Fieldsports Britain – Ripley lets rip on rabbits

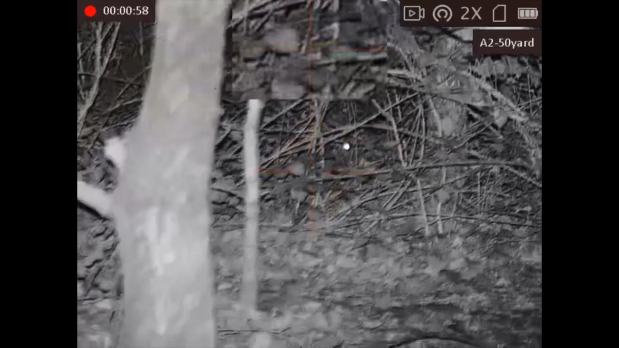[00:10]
You can't just go shoot just at an eye shine unless you can idea it's a rabbit.
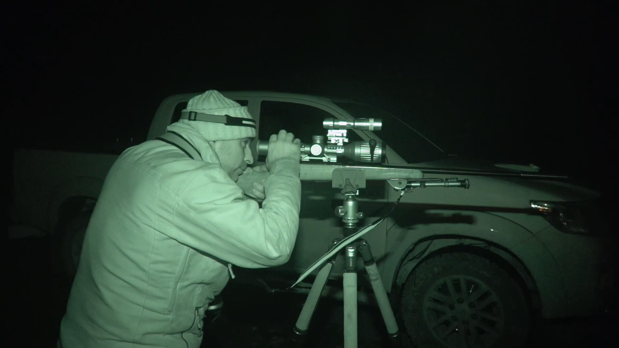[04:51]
There's not masses up there but you only need a few rabbits on there to cause a bit of a problem. They will dig up the greens and yeah they're not welcome on there at all. So we've gone into night vision mode on the Alpex
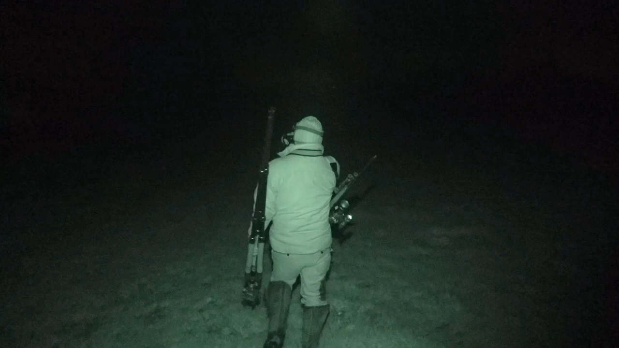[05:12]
At the moment on this bit I'm only seeing a couple of rabbits out which is a bit worrying but I'm sure there'll be a few more out on some of the other greens so we can go and have a little wander around and see what we can find. So we've got four or five fallow does just stood in front of us there about probably
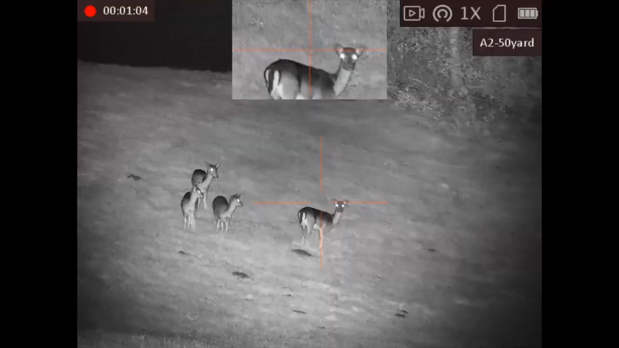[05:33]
they're probably about 70 yards out of sight.
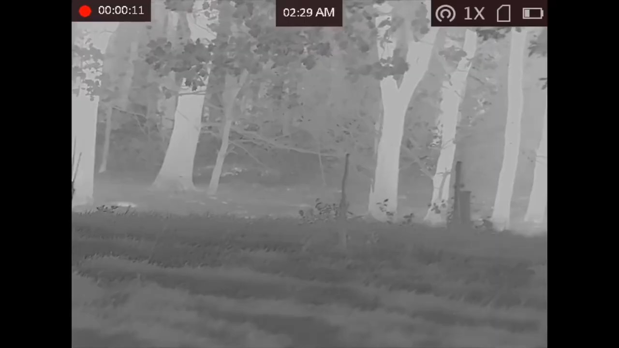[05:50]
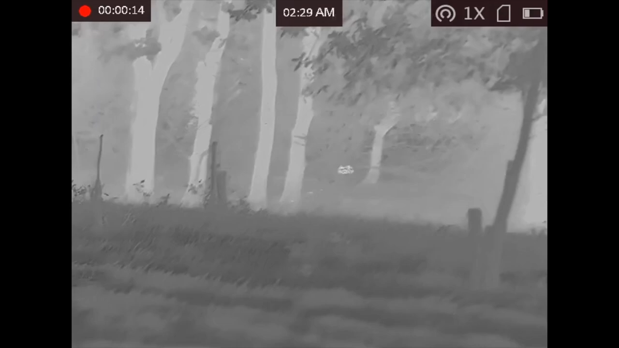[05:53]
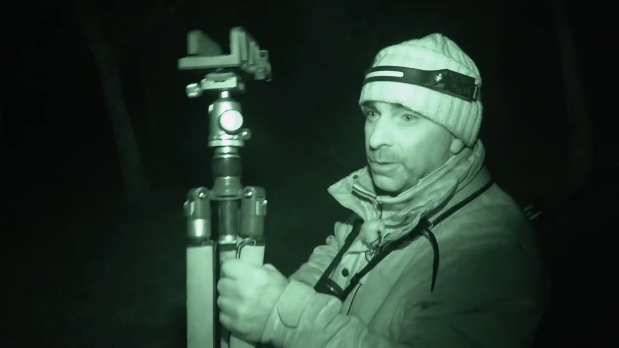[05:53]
There's a few looks like rabbits sort of in the in the trees and out on the edge of the course but I can only just see little bits of heat in amongst the in amongst the cover so it's very difficult to tell exactly what you're looking at because it could be any living thing when it's just a little bit of heat shining between the leaves.
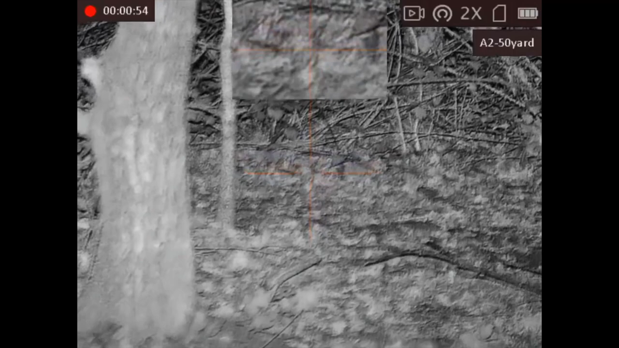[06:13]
It's almost certainly rabbits but you can't just go shooting just at an eye shine unless you can idea it's a rabbit.
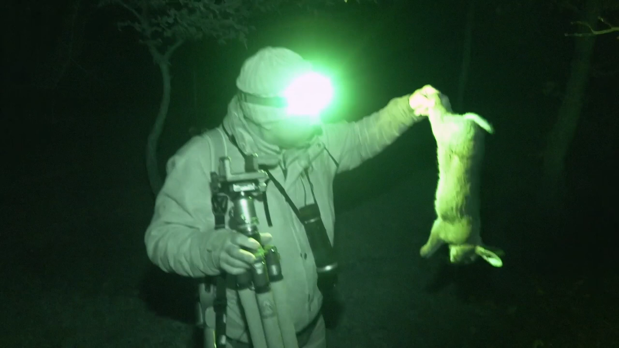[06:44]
A nice healthy rabbit getting headshot so I didn't know much about that.